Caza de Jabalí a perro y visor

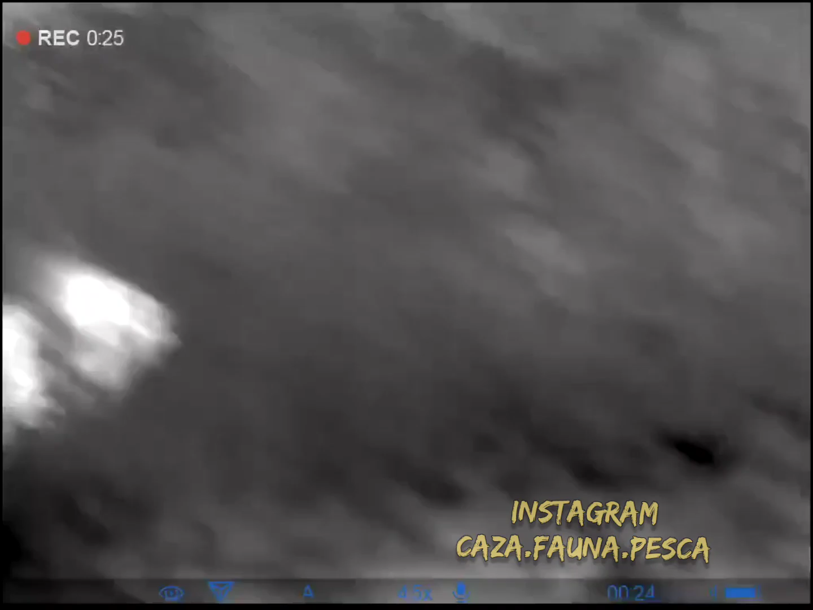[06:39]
Ellos se quedan mansos ahí, pasás por el costado y los disfrutás.
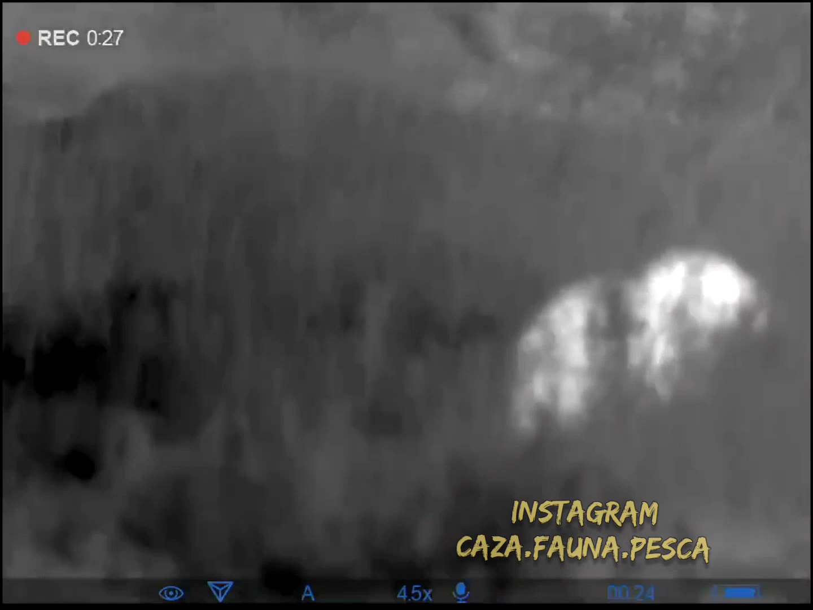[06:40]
Es la diferencia de cuando andás con perros.
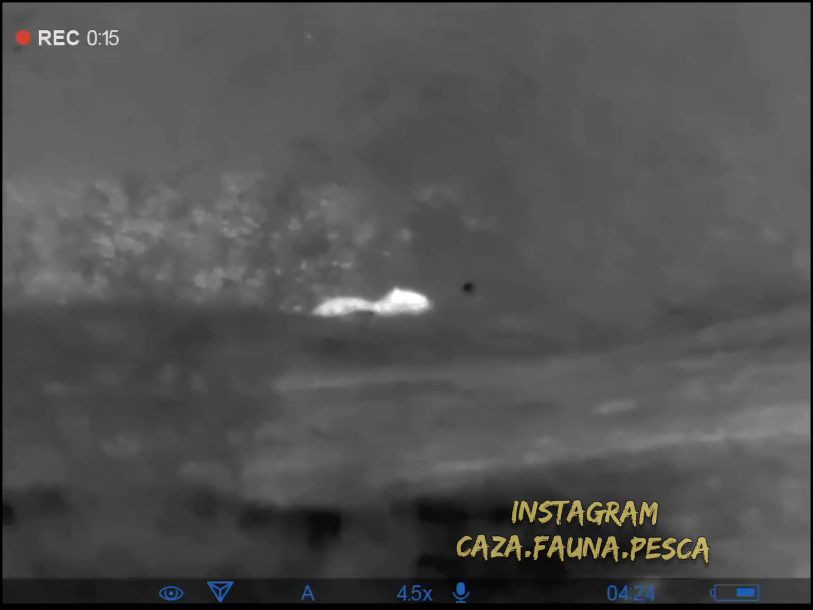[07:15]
Y bueno, eso también otro capincho machazo, contra el arroyo comiendo tranquilo.